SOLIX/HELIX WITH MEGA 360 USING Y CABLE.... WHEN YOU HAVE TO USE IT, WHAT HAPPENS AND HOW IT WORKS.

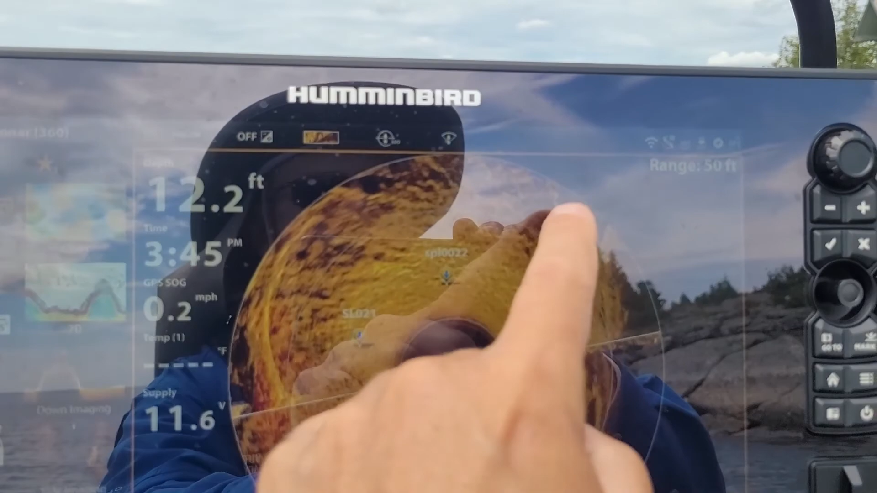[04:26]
On screen: depth 12.2 ft, speed 0.2 mph
you could see the boulders there now i'm getting a little distortion here at the back i'm not exactly
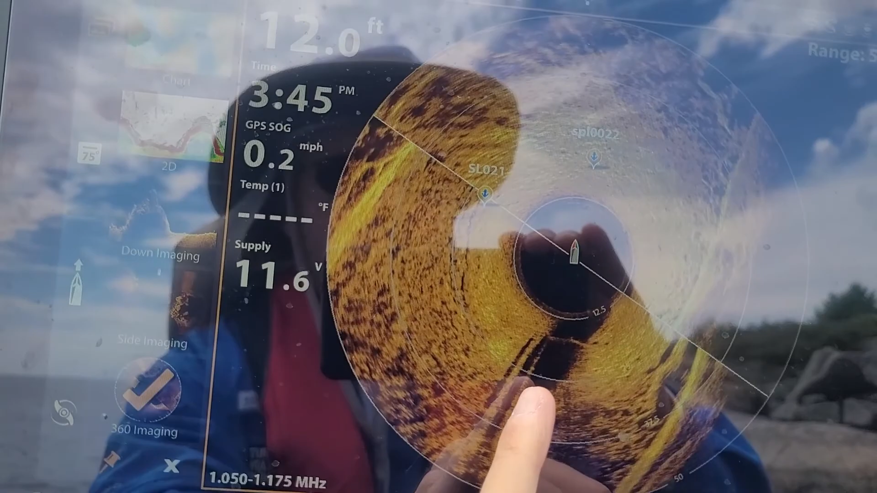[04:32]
On screen: speed 0.2 mph
sure what that is but maybe because we're moving but yeah just a great great system
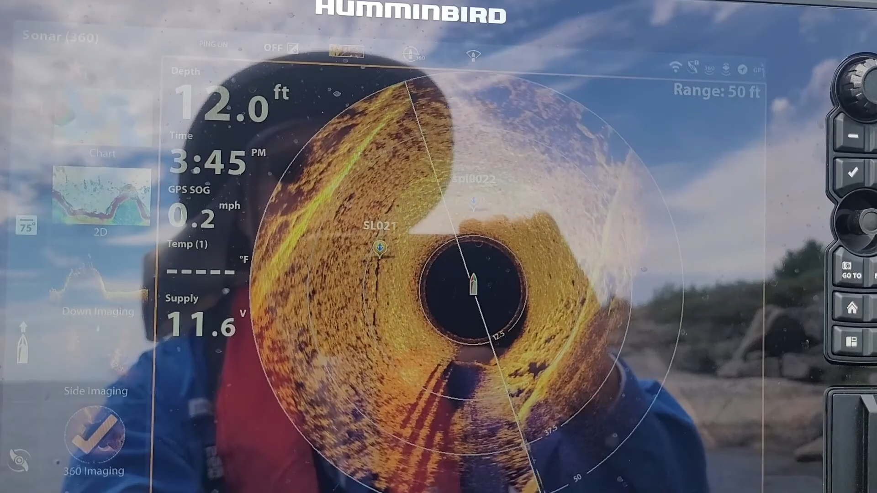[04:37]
On screen: depth 12.0 ft, speed 0.2 mph
but that's how it integrates basically with the y cable you just push your side
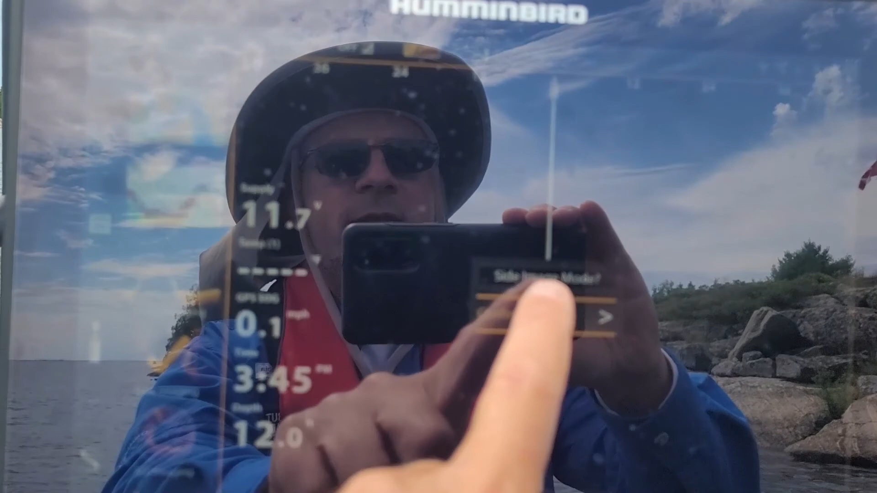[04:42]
imaging and you just have to tell it yes so it's like it's there's nothing to it they should be they should explain
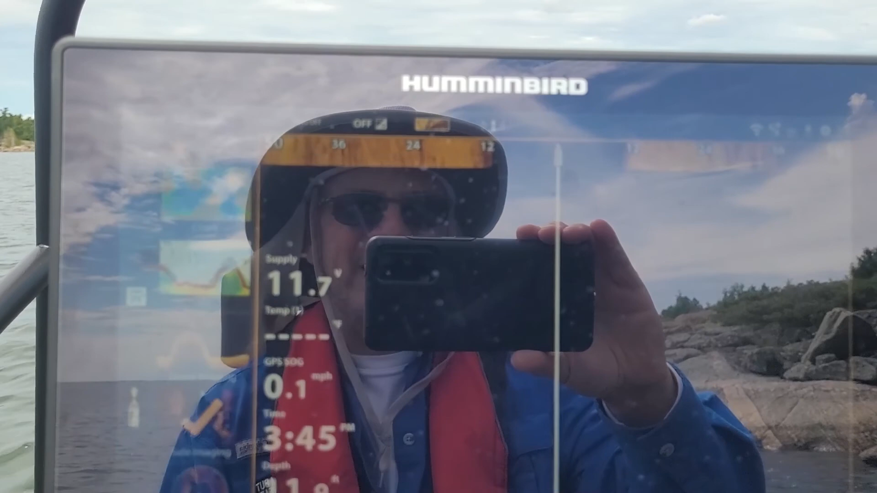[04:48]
that on the website better that uh the way they explain it is just very confusing anyways hope
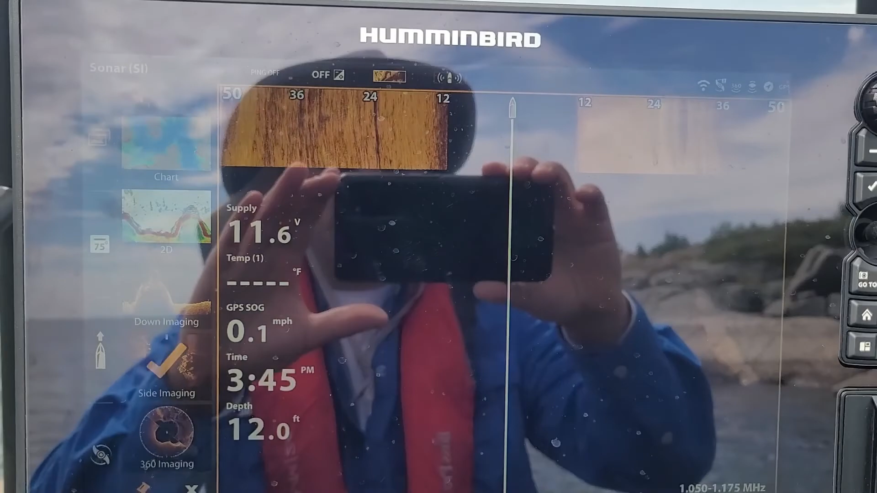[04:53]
On screen: depth 12.0 ft, speed 0.1 mph
this uh helps anyone that's going to be uh doing what i did with a mega 360 and then
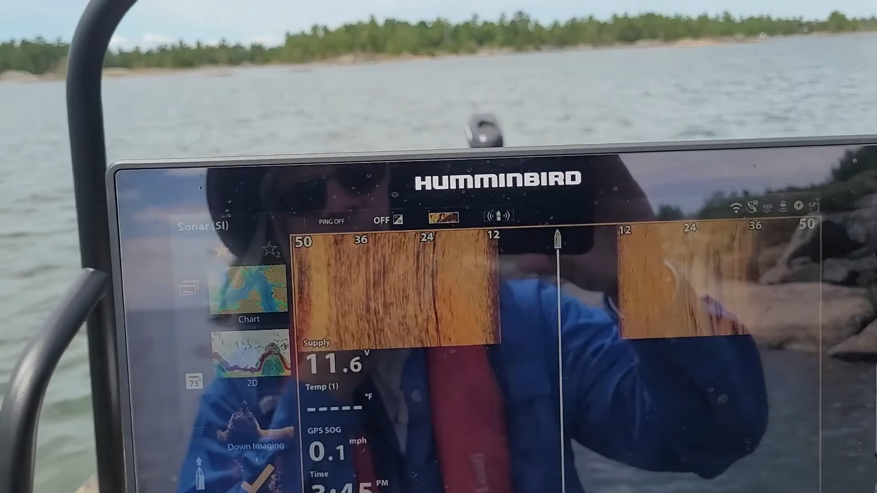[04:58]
On screen: speed 0.1 mph
you have your down engine transducer on the rear alleviate some kind of confusion that uh that